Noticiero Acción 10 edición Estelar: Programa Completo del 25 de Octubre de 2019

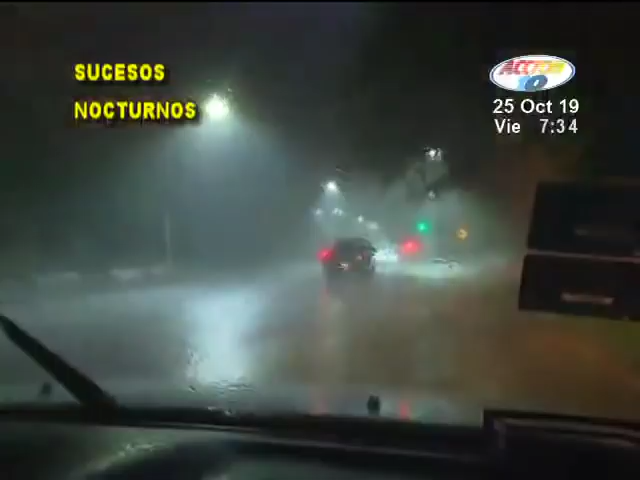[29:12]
Por varias horas, las diferentes vías de la capital se encontraban cubiertas por las fuertes corrientes de agua. Los conductores manejaban con precaución para evitar desgracias.